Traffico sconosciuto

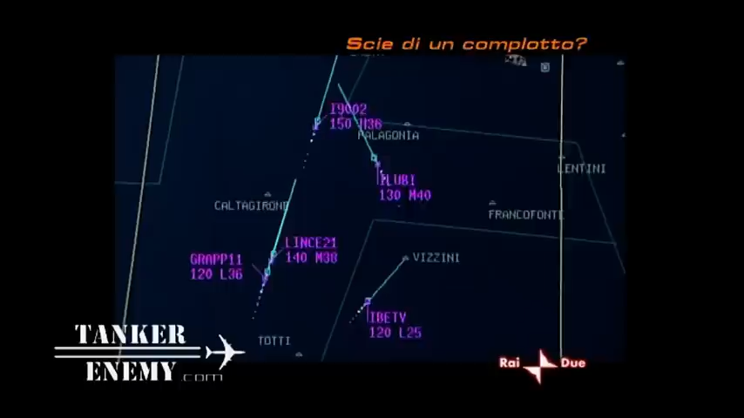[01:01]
immediatamente avvisiamo i nostri colleghi della difesa aerea che possono, se necessario,
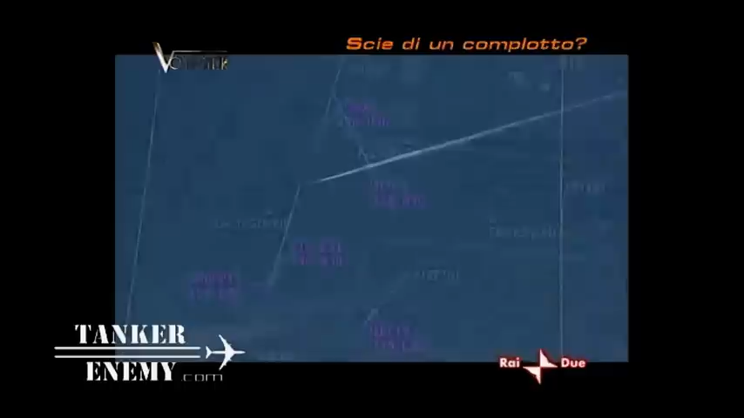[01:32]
Per questo motivo la procedura d'allarme è così rapida. Non so che quota volino e non...
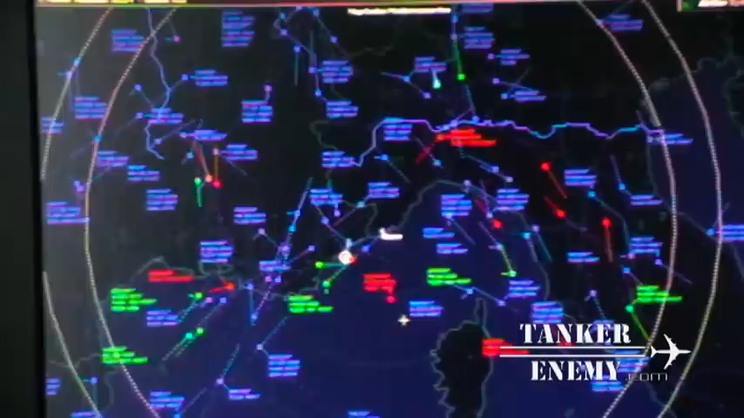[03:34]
Quindi non viene registrato da noi come aereo che arriva in partenza.
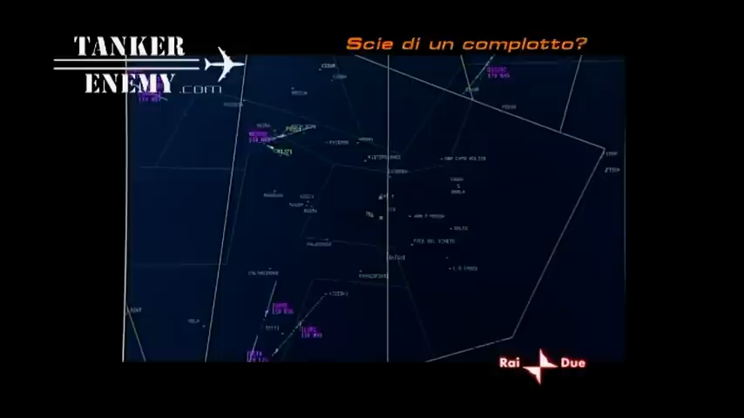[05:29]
quindi voli con le regole a vista dei quali noi potremmo anche non conoscerne il piano di volo perché non è così richiesto.